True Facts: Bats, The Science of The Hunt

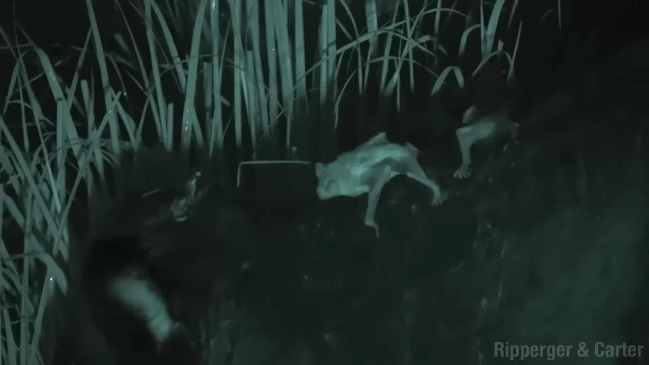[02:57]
Anyway, they're good on their feet, because they do a lot of this.
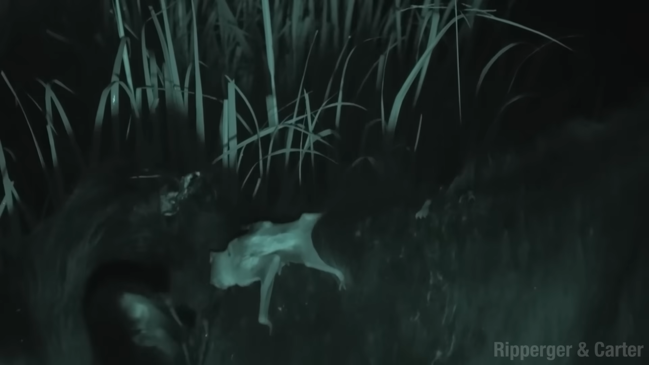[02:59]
Sort of like a very low-key rodeo. And they gotta be able to move to the good spots.
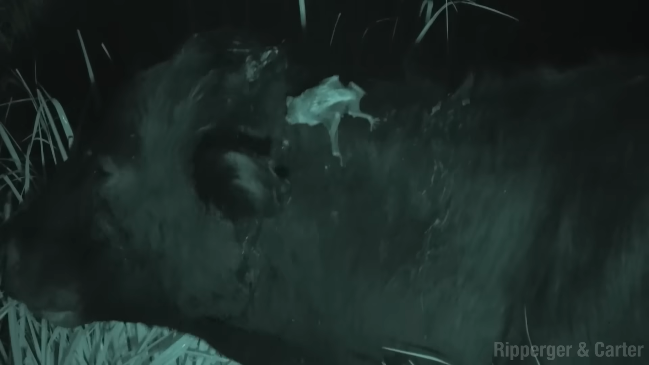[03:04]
Take a little bite and lap up some blood, and that's the only thing they eat.
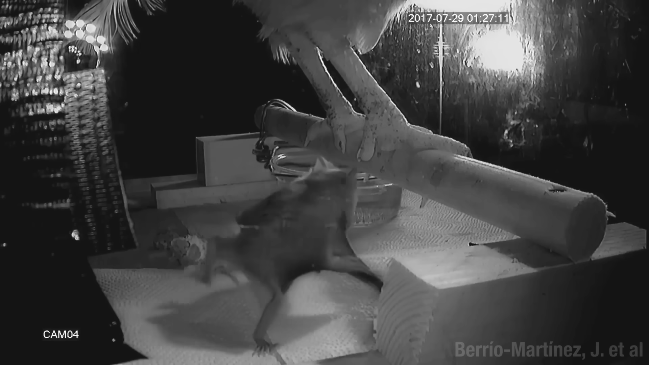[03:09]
Now, if you think a cow's an easy target, try getting some blood from the foot of a chicken. At least, I think that's what's going on. Could be a sort of foot fetish thing, like toe-sucking, or maybe an oral pedicure. There's a business idea. But listen, I don't know this bat, and I don't know this chicken, so who knows? Oop, didn't like that.
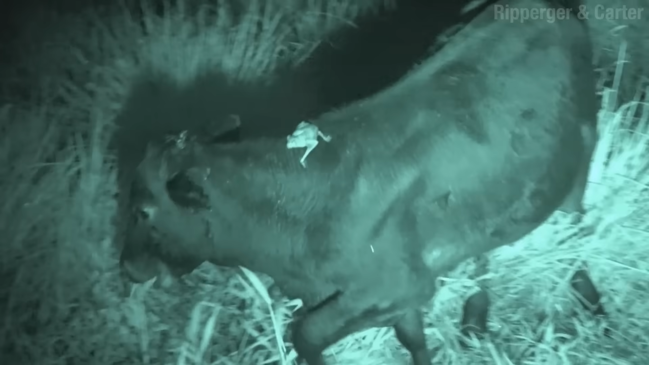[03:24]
But it turns out, if all you eat is blood, it's not the most balanced diet. And these little bastards burn through some energy. And if they don't eat for two or three days, they die. So you know what they do? They share. Bonk.
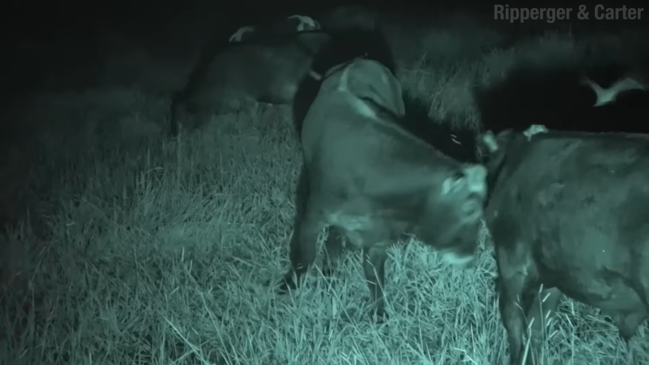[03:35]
If a buddy or someone in the fam missed a meal, a bat that recently ate will regurgitate blood right into their mouths.
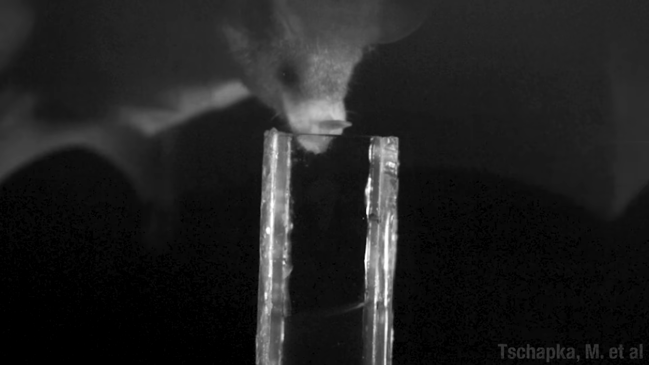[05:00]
Bats in the genus Glossophagia have a different trick.
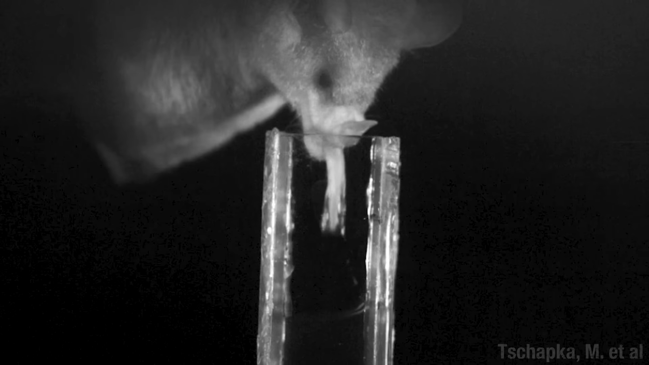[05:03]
It's a bit more what you'd expect, a lapping motion. But look at that big-ass drop of nectar that they pull up.